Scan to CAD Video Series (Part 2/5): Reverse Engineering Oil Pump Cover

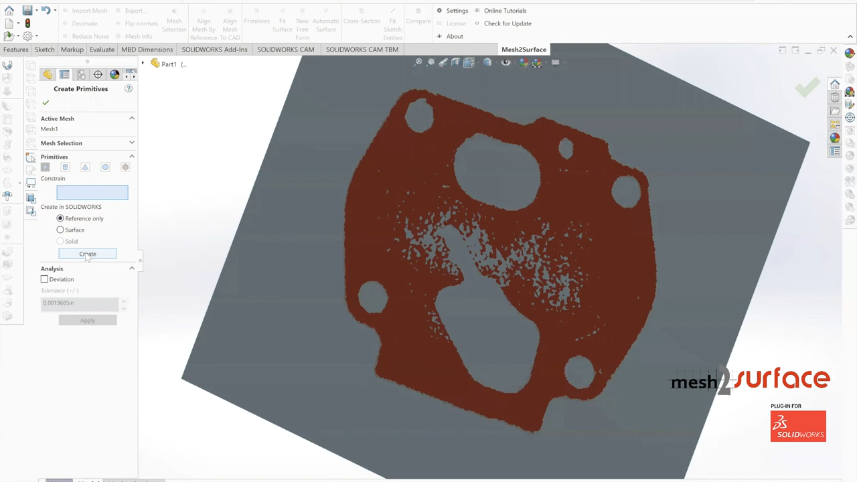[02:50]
with this software one of the critical things that we want to do first is create all
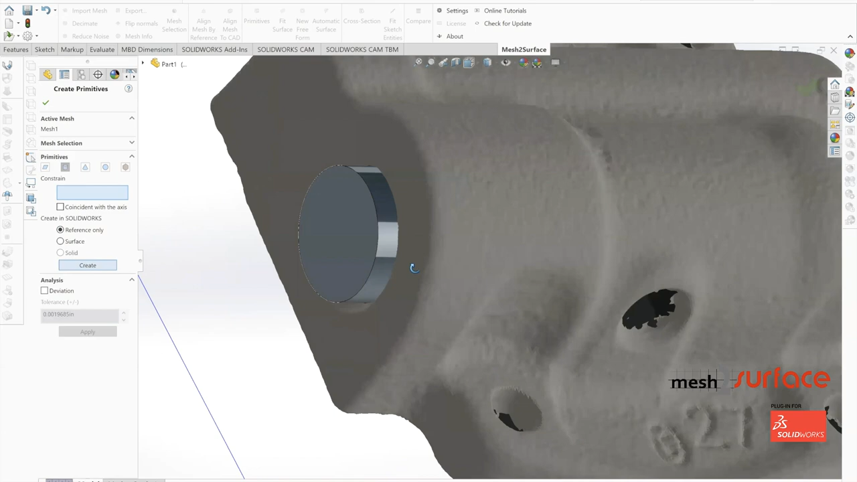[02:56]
of our core primitives that we're going to use for alignment so we'll
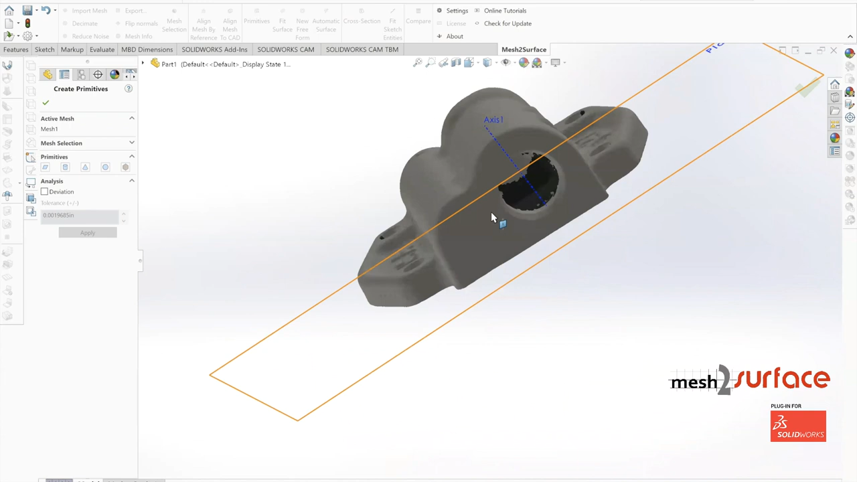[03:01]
start with the bottom portion of this cap that really flat machine surface and use that as our first datum reference and then we'll move on to a couple other axes
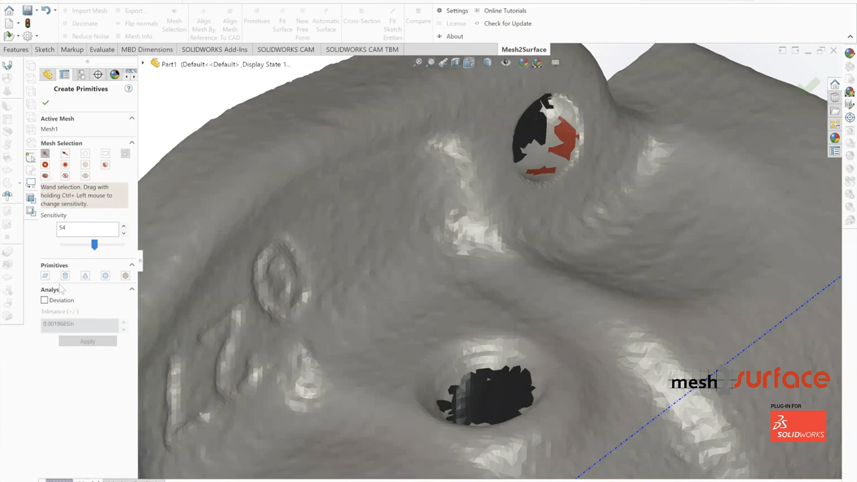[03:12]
one bolt hole location and this center core axis that's moving through the part
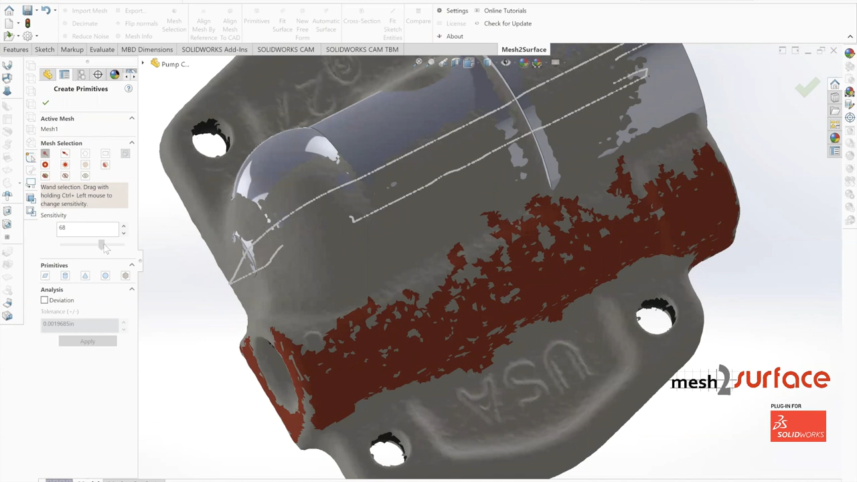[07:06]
of mesh to surface and use this to drive an axis through our part
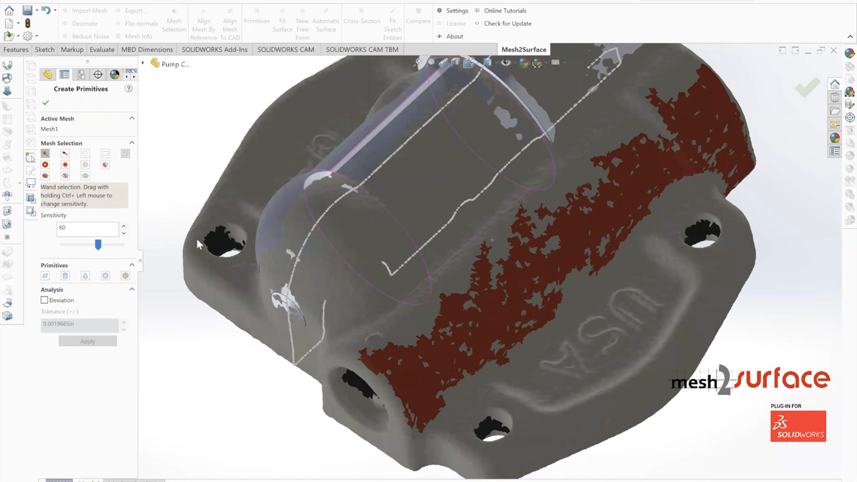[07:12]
so one of the great things about these mesh primitives inside of mesh to surface is
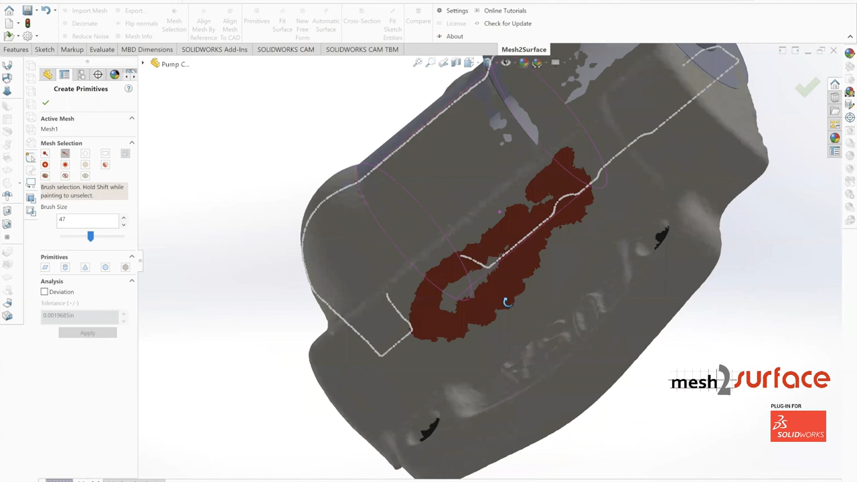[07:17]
when we build out an axis we can constrain that axis so
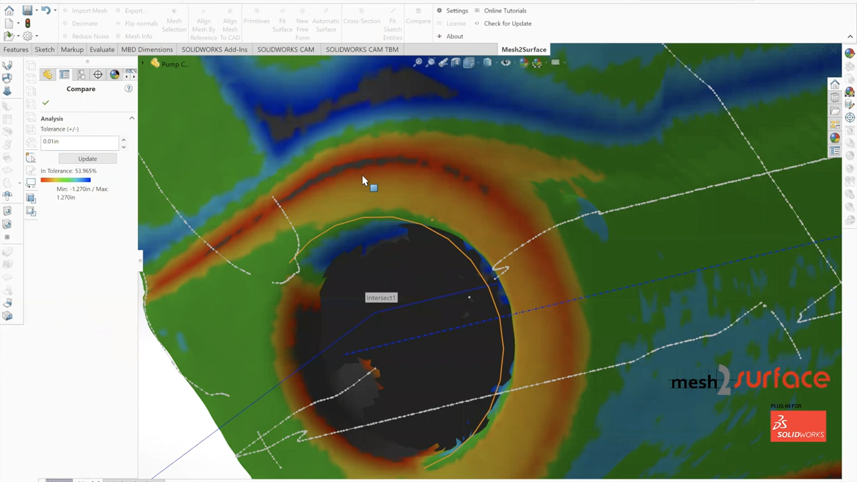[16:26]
one of the things that we're noticing is that front surface is much larger so this is a point where
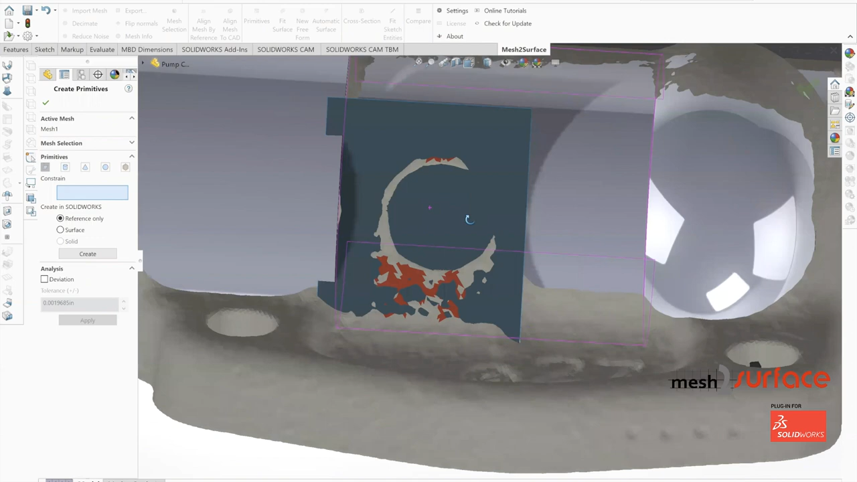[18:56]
so with that now we can go ahead and use that plane as our primary sketching plane to build out that
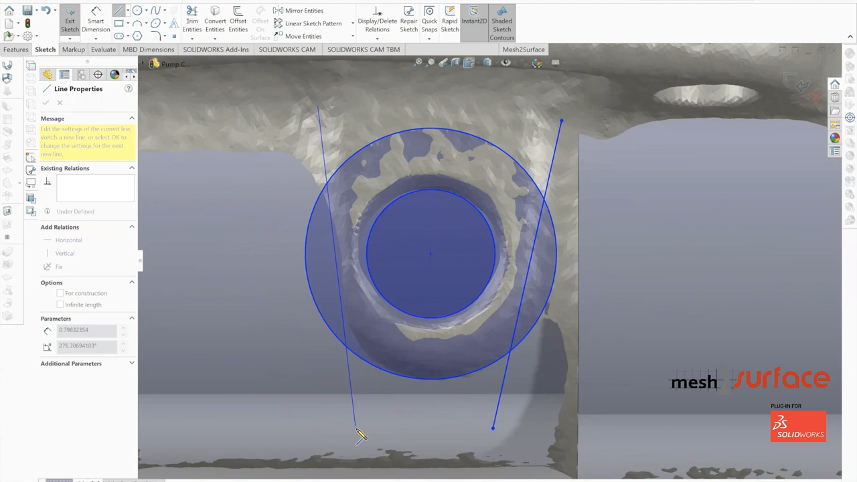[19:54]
inside of solidworks with this reverse engineering process is we have so much visualization to where we can actually start
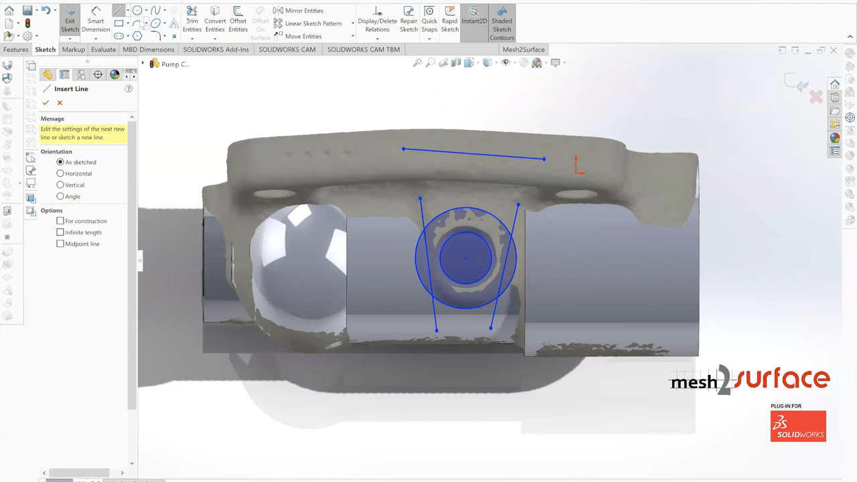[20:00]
trying to figure out what these critical dimensions should be for the various aspects of our part so now that we
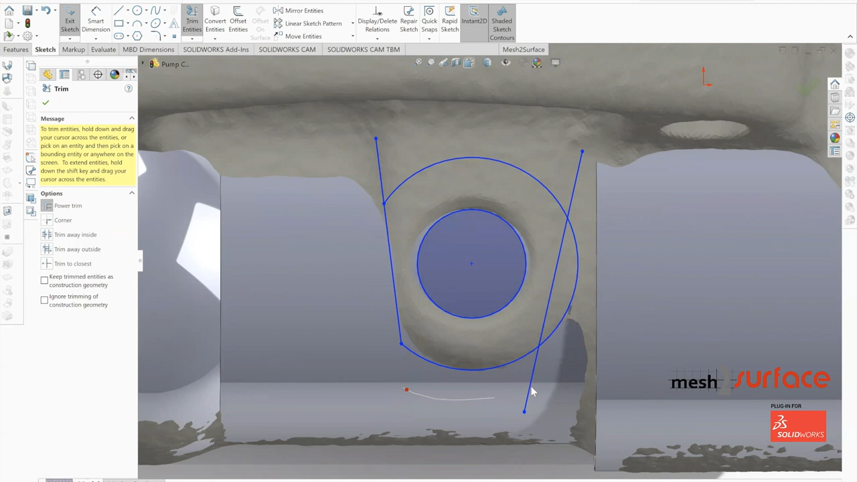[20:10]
know that we're in our center position and we have all
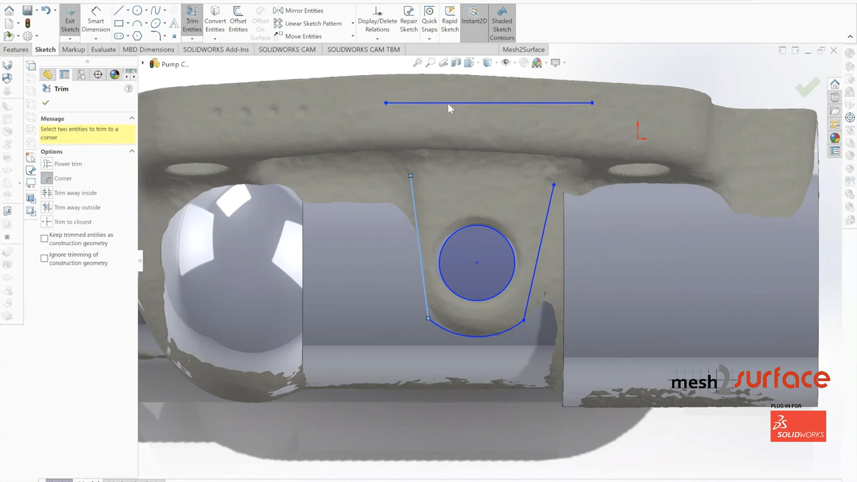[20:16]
that geometry we can simply just figure out those hole diameters make adjustments
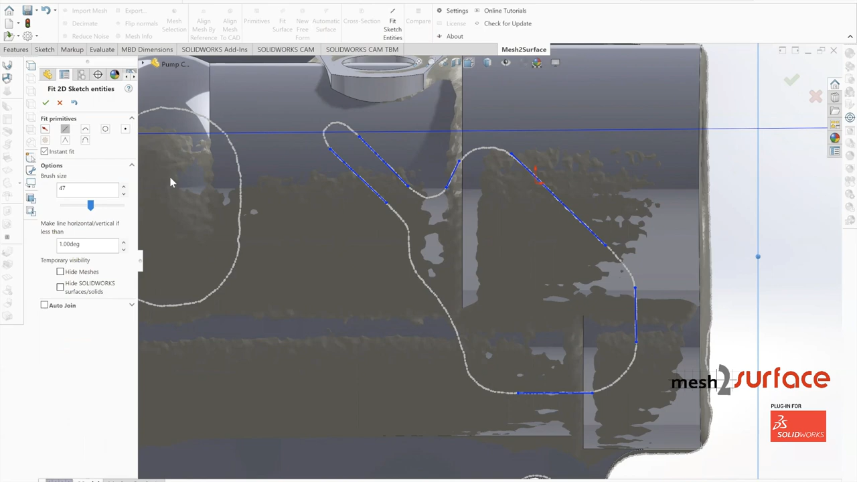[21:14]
then we can go ahead and start building out any sort of arcs
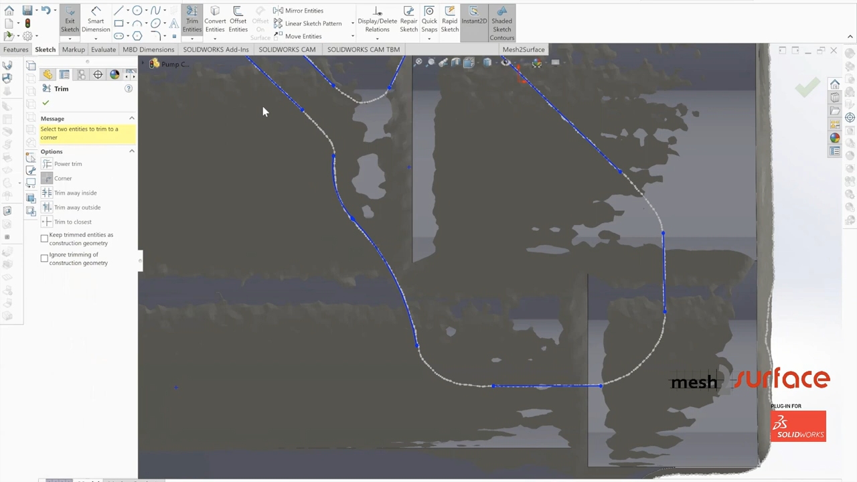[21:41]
then we'll perform a couple of trim commands and then the rest of these we're going to go ahead and tackle with fillets okay